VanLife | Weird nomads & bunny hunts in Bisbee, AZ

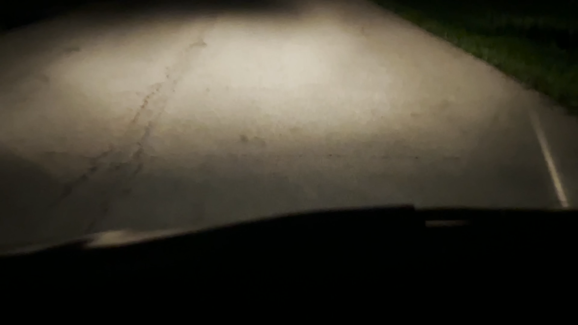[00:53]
For nearly 2 hours in total darkness on I-80 to make it to where I was meeting my friends. In that time, I didn't encounter a single other vehicle on the road. I'm not gonna lie, it was a little otherworldly. I wouldn't have done that if I didn't have their GPS coordinates.